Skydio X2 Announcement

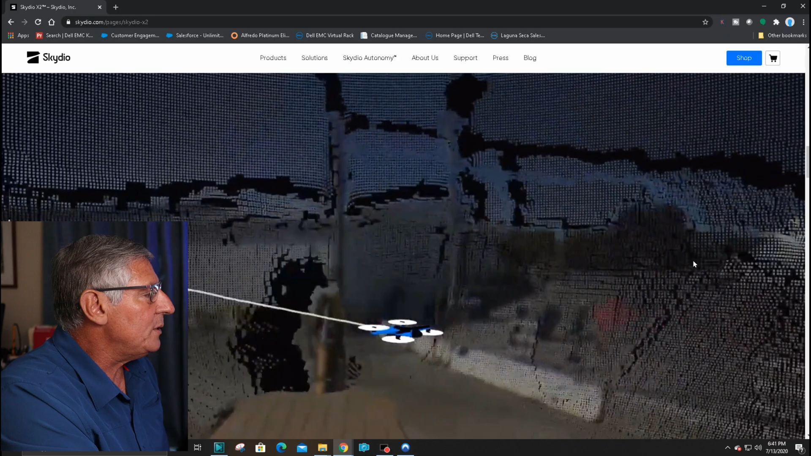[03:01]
they're giving you a quick demo here on um on how
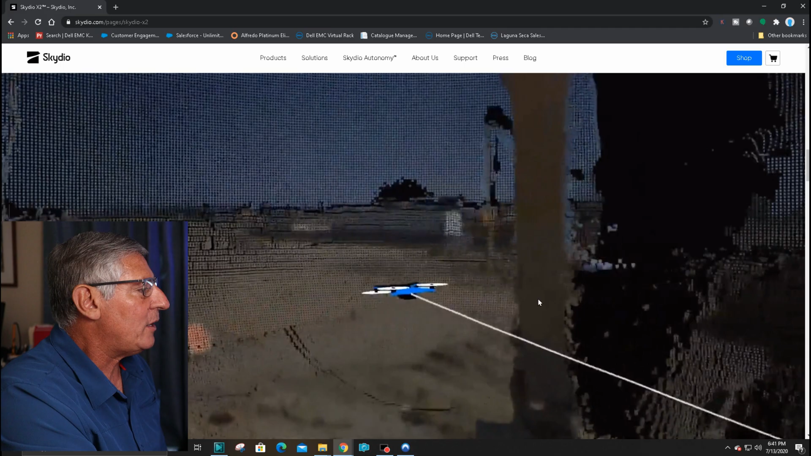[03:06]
close it can fly to things because the new graphics uh nvidia graphics in there
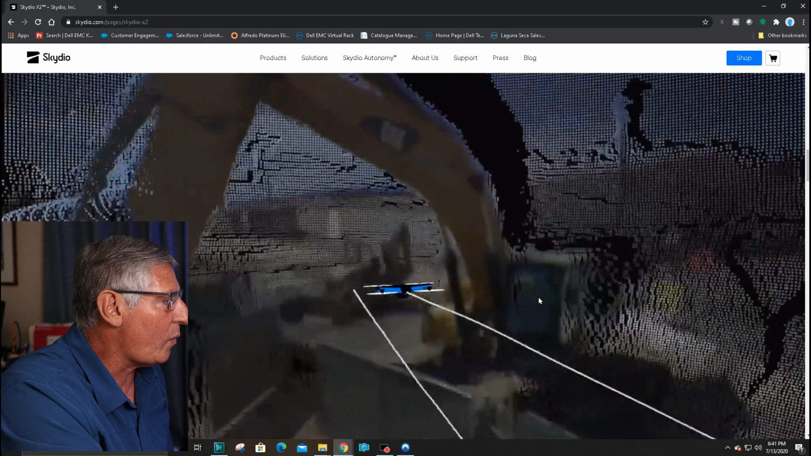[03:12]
probably allows it to get pretty close to the object now so so
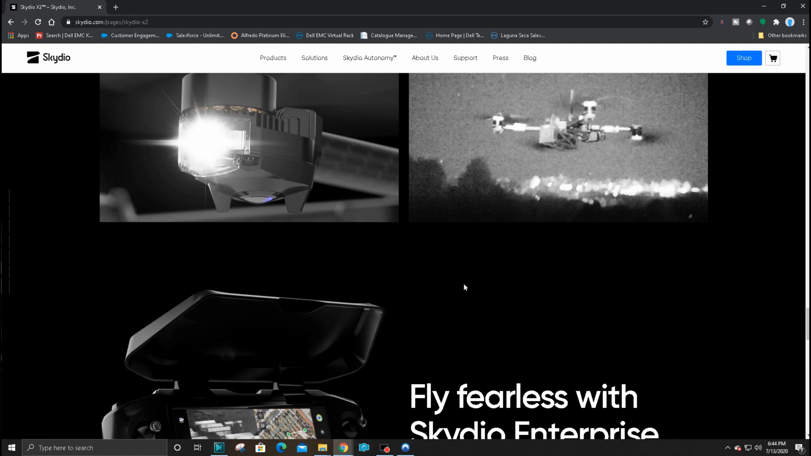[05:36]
nice because then you won't affect your infrared sensors and they're talking about the enterprise class controller that is specifically designed for professionals right